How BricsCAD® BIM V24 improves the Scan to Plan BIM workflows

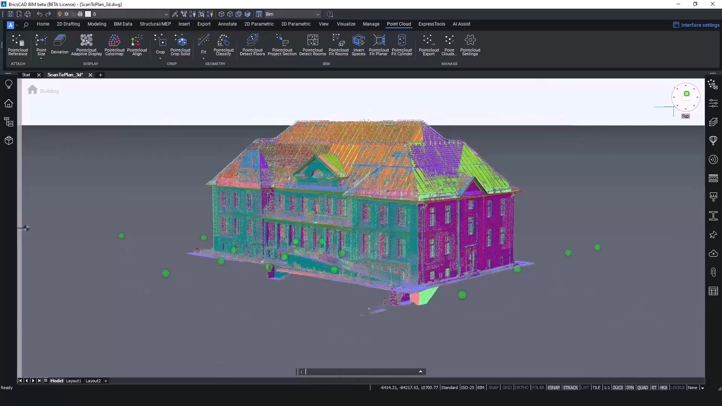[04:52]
But if we switch our visual style to normals, we can easily visualize the colors based on the normal direction of every face, so that each face has a different color. We can see that our building is not aligned in a nice 90-degree angle.
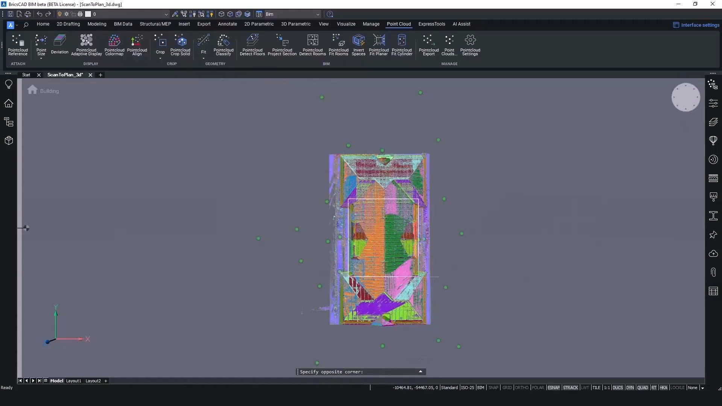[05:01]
So let's go ahead and adjust that, so modeling will become easier in the next step. This can be done by using the Align tool.
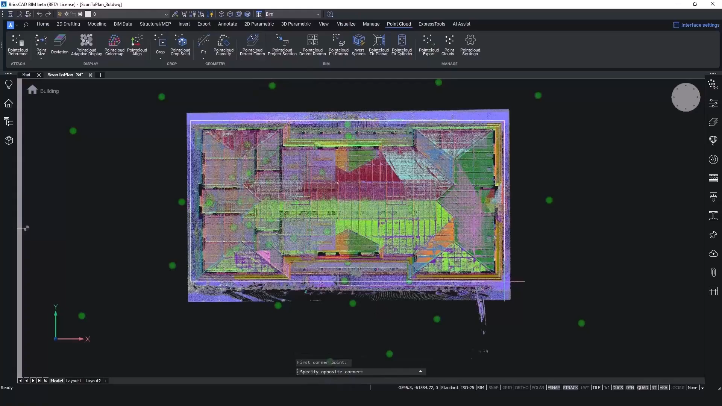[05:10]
For quicker viewing and navigation during the rest of our work, we can now detect the different floor levels. As such, we can easily go and clip the sections, so we can view the first floor in an isolated way. The floor detection will also add spatial location levels to your model if you want this.
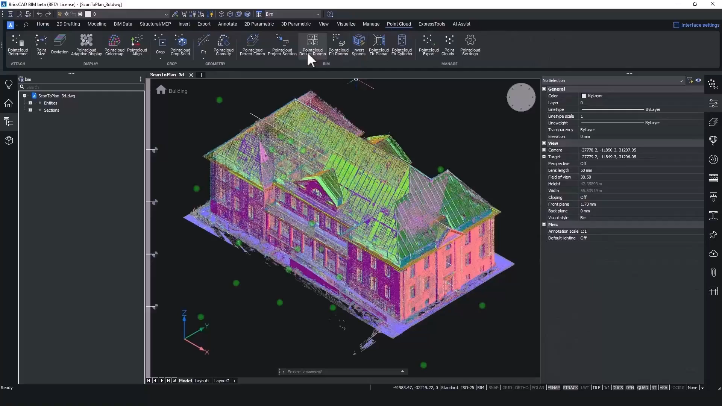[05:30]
This is useful because then you can use the story bar to start modeling in a top view mode per level. In short, both clipping and top view modeling will allow you to easily navigate the different floors and rooms in your model while tracing your point cloud to a 2D plan or BIM model. But let's dive in and see how this tracing process became even easier with the new functionality in BricsCAD BIM V24. As a start, we will use the new building tools.
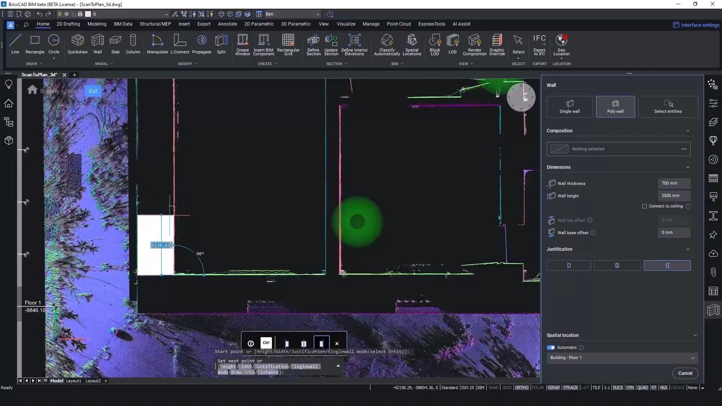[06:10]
These will allow us to quickly and efficiently get a 3D model plus a 2D plan, as you will say later on. First of all, we use the new building tool Wall with the Polywall option to trace over our point cloud. We simply give the wall thickness and start clicking on the corners of the walls. We use no e-snaps here, so that you can trace easily in the orthogonal directions. But you can also use the point cloud snap functionality
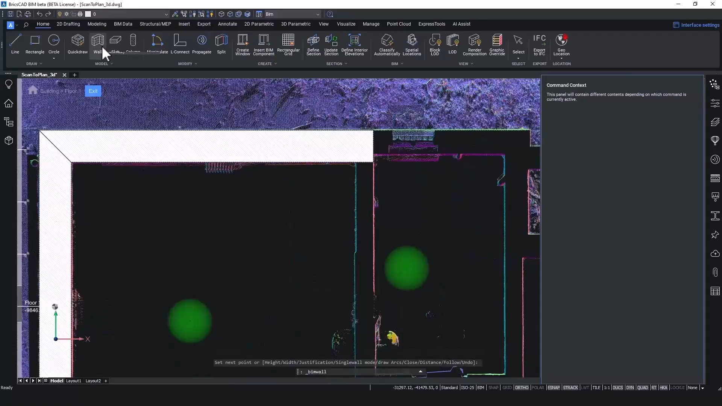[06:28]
to trace in non-orthogonal directions when desired and when precision is key.
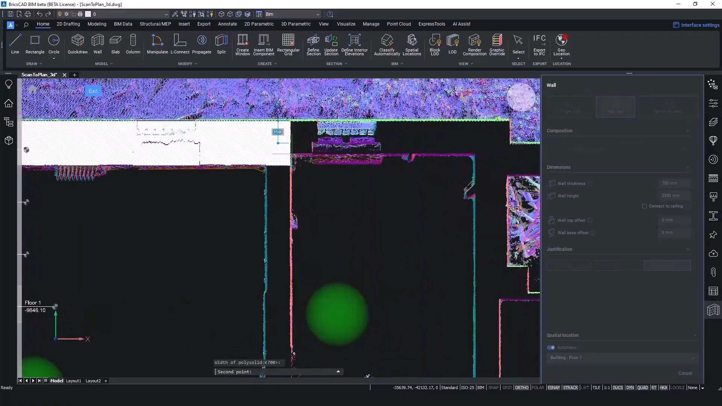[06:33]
As you can see here, we are encountering a place where the thickness of the wall changes. Simply stop the first polywall and start a new one with a new thickness. As you can see, we are in top view mode, but we don't really see what's happening here.
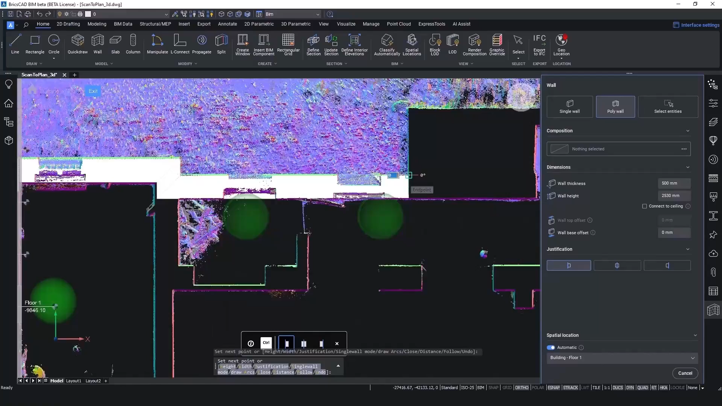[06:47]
If we drag the slider upwards a bit, we see that we're actually dealing with a staircase. So in this case, we know how to trace further.
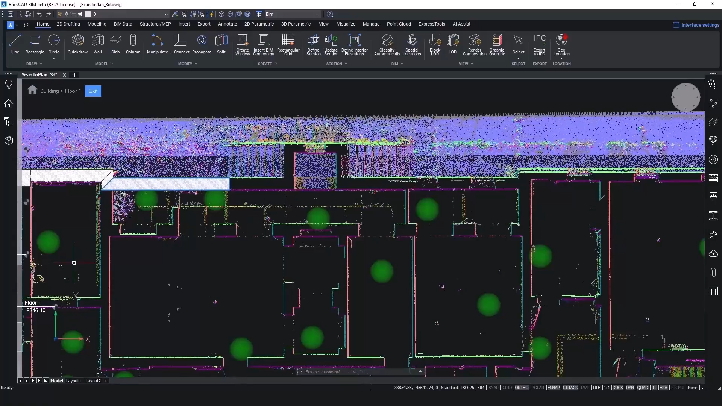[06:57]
And then, we simply launch the Polywall tool again.
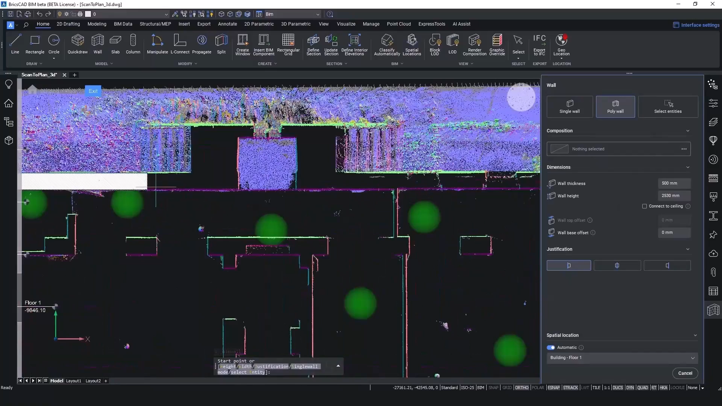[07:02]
After a while, we end with the complete model of our outer walls. Next up is the Single Wall tool. The Single Wall tool is a bit more smart than the Polywall tool, in that sense that it detects the thicknesses of the point cloud.
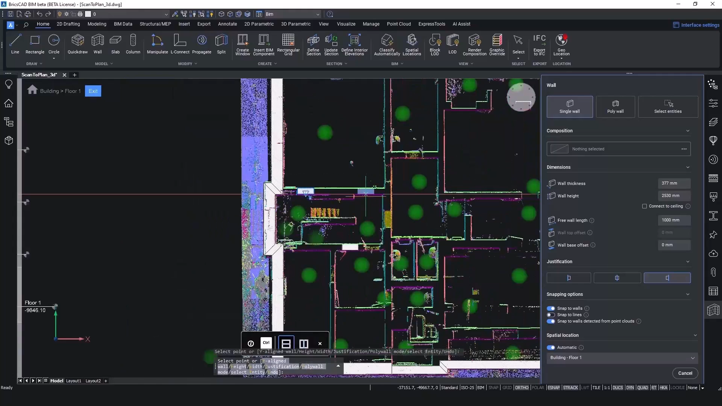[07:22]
As you can see, while hovering over the different areas inside the point cloud, the thickness of the wall will adjust to the thickness detected in the point cloud.
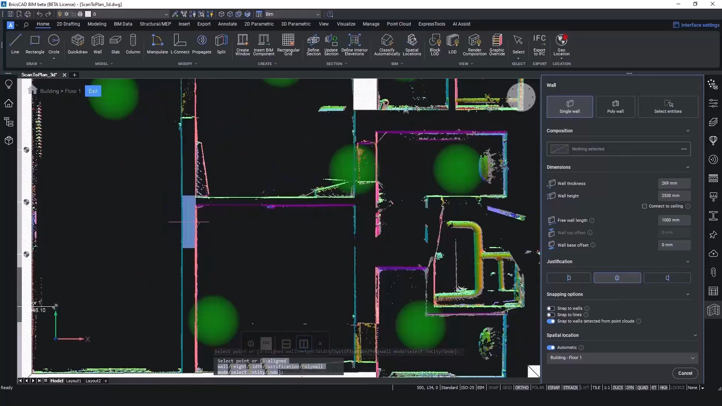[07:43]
After we placed all the single walls like this, it is easy to extend and L-Connect those walls together.
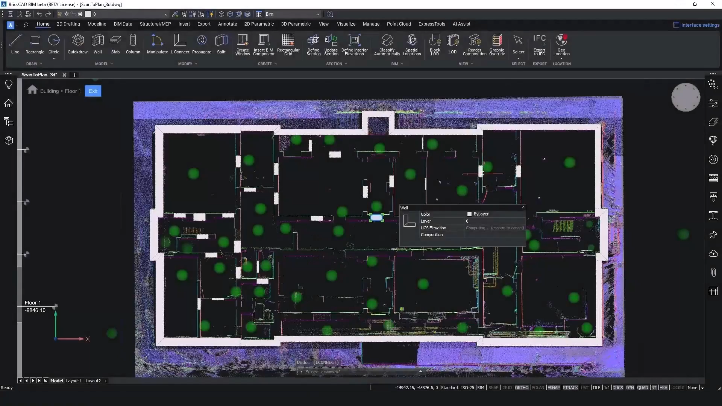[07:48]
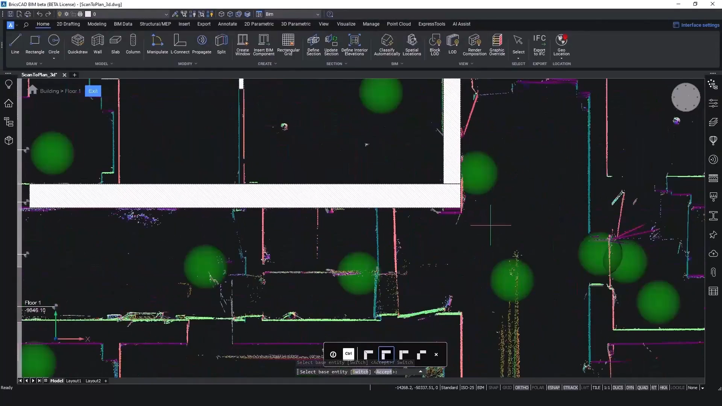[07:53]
If we have a corner, we can use L-Connect to make the connection between two walls. You can extend walls to the other walls by using the Extend command.
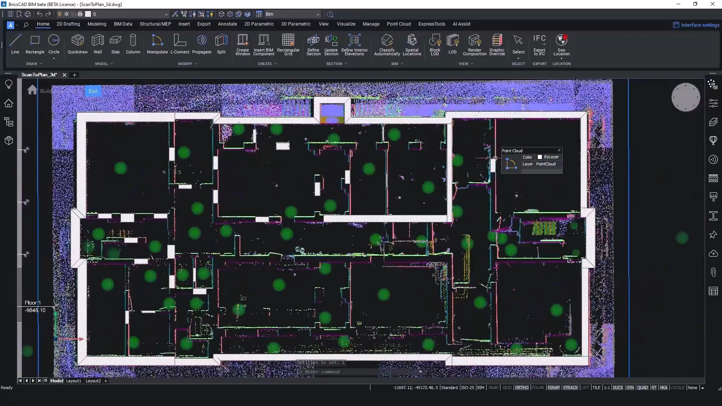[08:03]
As such, we can finish the interior walls.
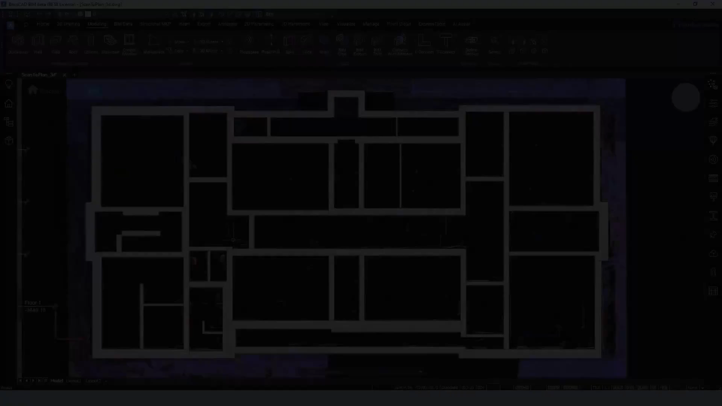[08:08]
Next up is the Column tool. In case of circular columns, it can detect thicknesses of the column,
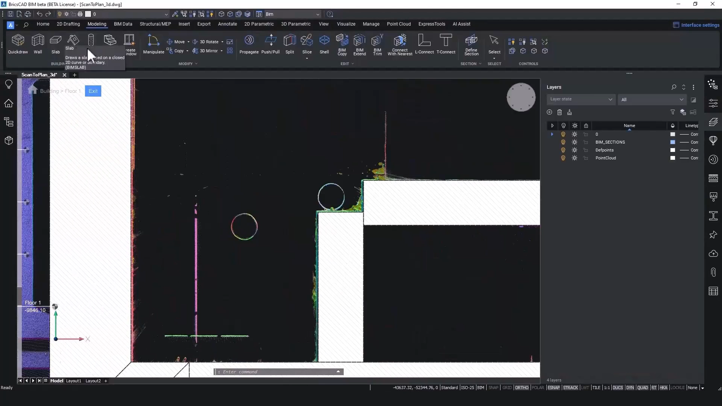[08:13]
but you can also lock it to a certain radius.
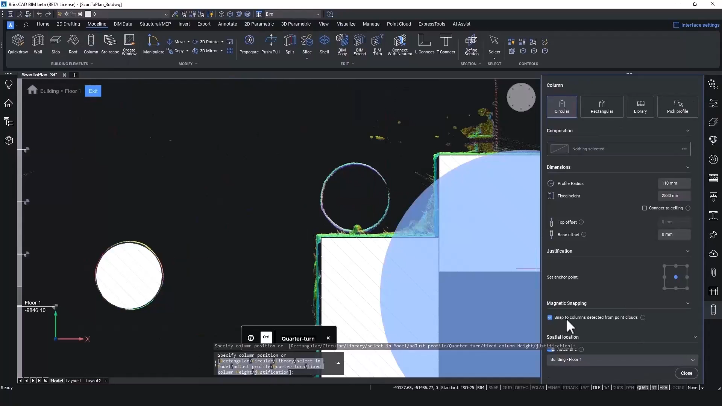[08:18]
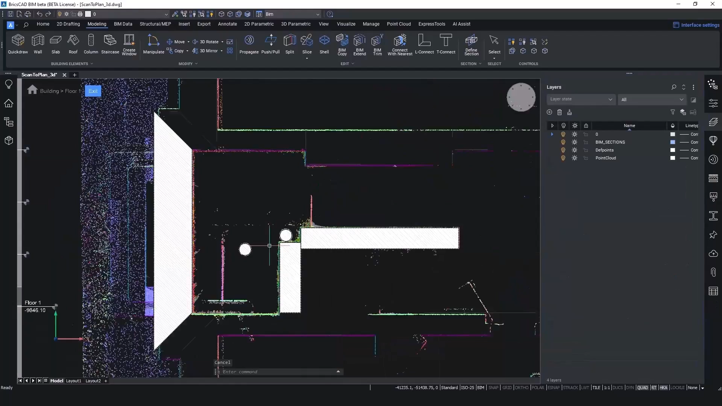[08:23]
You can also do this for rectangular profiles and detect the profiles again.
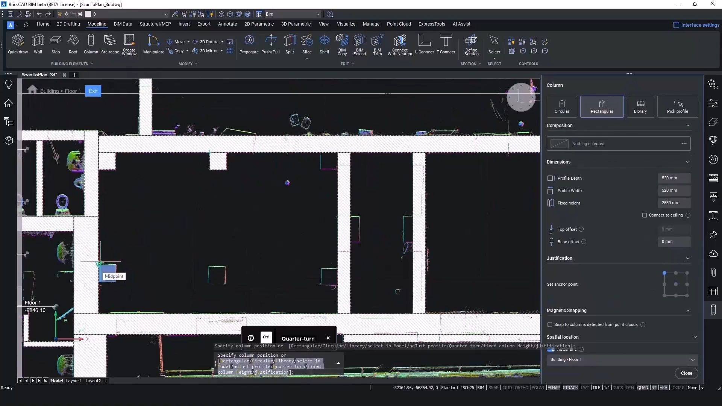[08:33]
You can change the justification of the point where you want to place the column. And as such, we easily traced the columns. Now it's time for the Slab.
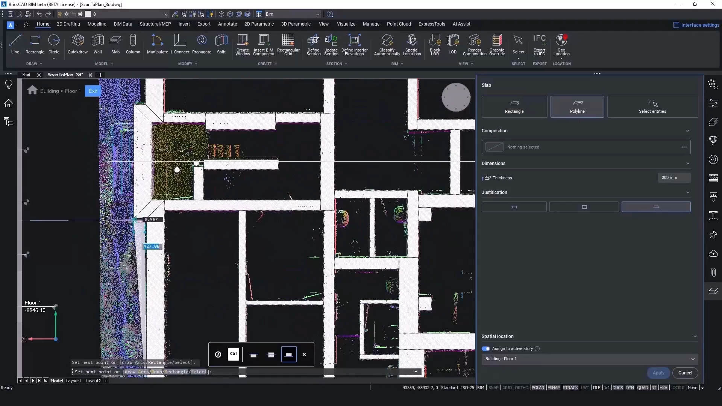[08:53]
With the Polyline Slab tool, you can easily draw a polyline type of entity.
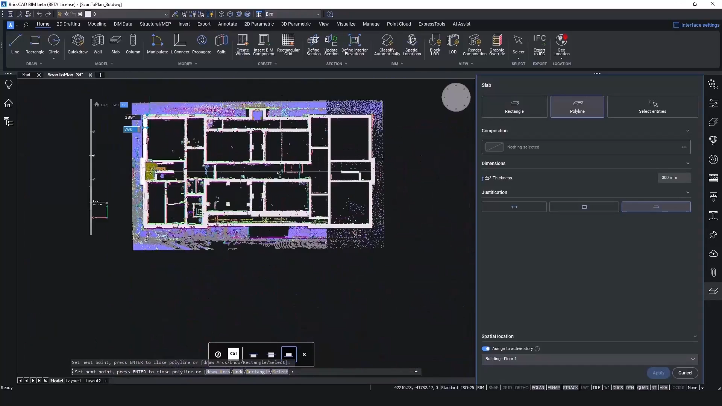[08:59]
But as you can see, you will find a preview of the slab on your cursor while you're drawing it.
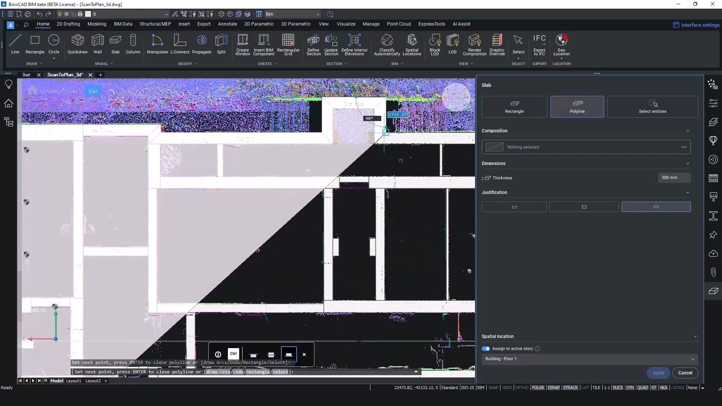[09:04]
An alternative way would be to select the entities of the external walls,
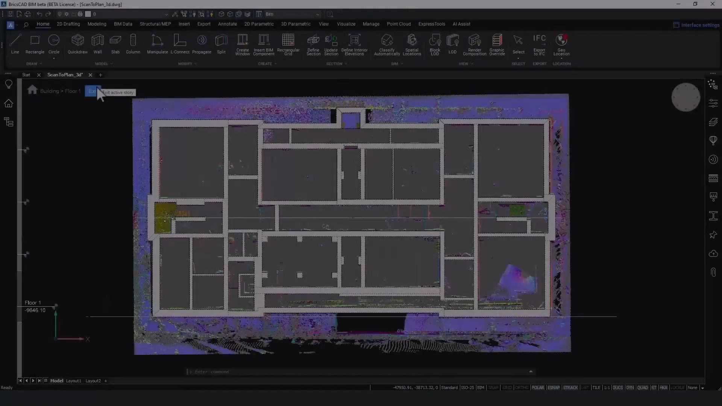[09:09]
and then the slab would be created as well. If we exit Top View Modeling and we hide the point cloud, we see what we just did.